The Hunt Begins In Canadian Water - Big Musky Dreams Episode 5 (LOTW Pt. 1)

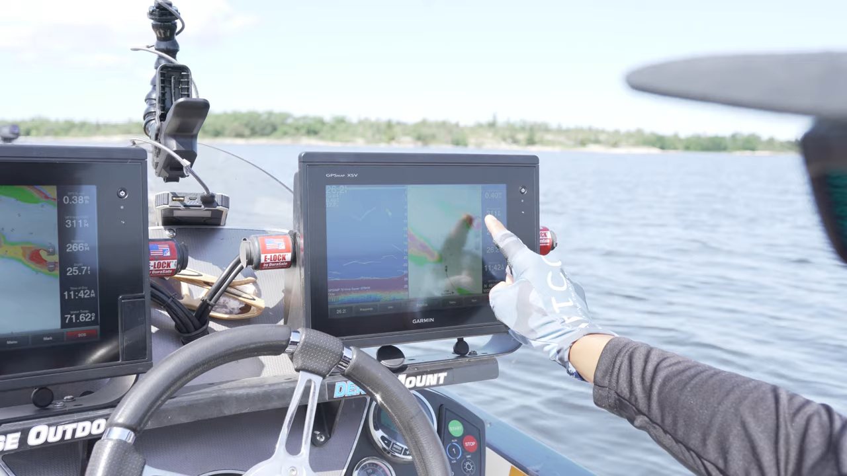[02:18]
I run a full-size topo map that's zoomed out so I can see the overlay of the land so I can navigate from point A to point B in the most efficient manner. And then here on the right, I'm running sonar, so I have a real-time depth gauge, but I'm also running a topo map that's zoomed in.
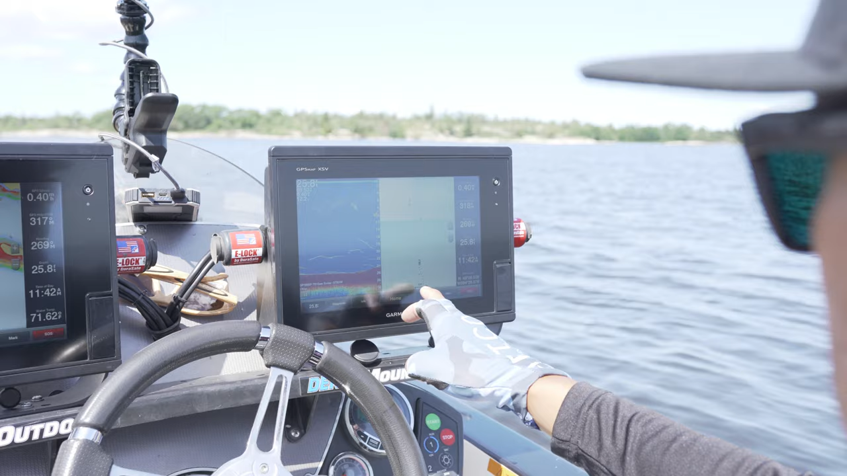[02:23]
So I can see like, oh man, we're only 30 feet from that potential hazard, versus then I can just glance. And at the same time, I can just glance and keep my eyes focused on what's in front of me. You know, especially when you're traveling at top speed, 50, 60, 70 miles an hour.
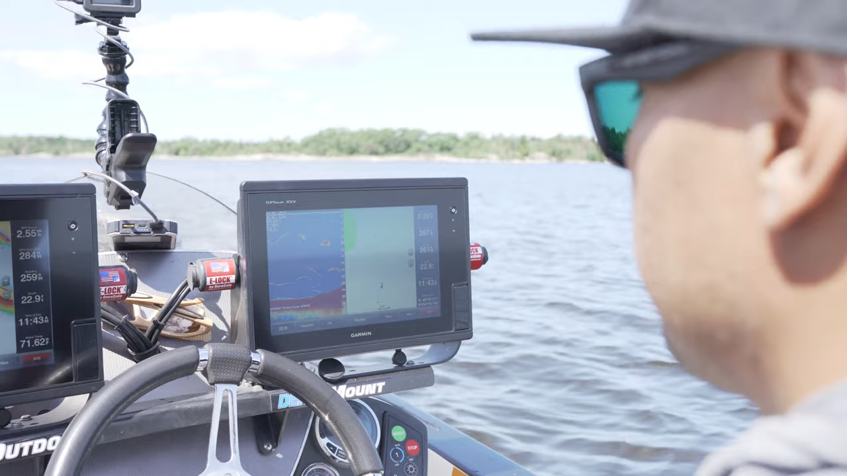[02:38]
So don't scoff at the guys that are running these expensive units. Like, they're a real tool, not only for locating fish, but also in staying safe. And like my buddy Scott just said, these things are cheaper than a hospital bill. Or a new motor. Or a new motor. Or an insurance claim. Ugh, and look at that. Oh my goodness. See that? See that, guys? Ah, tip of an island.